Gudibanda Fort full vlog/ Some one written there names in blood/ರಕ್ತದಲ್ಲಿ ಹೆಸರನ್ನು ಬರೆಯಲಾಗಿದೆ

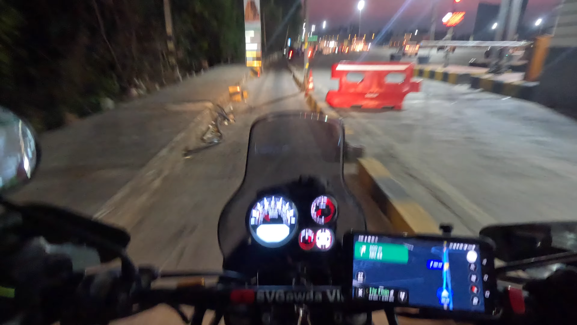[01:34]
ಹಾಯ್ ಬ್ರೋ. ಬೈಕರ್ಸ್ಗೆ ಪ್ಲಸ್ ಪಾಯಿಂಟ್ ಏನು ಅಂದರೆ ಈ ಥರ ಟೋಲ್ಗಳಲ್ಲಿ ಟೋಲ್ ಕಟ್ಟಂಗಿಲ್ಲ, ಅದರಿಂದ ಸ್ವಲ್ಪ ಕಾಸ್ಟು ನಮಗೂ ಮಿಗುತ್ತೆ.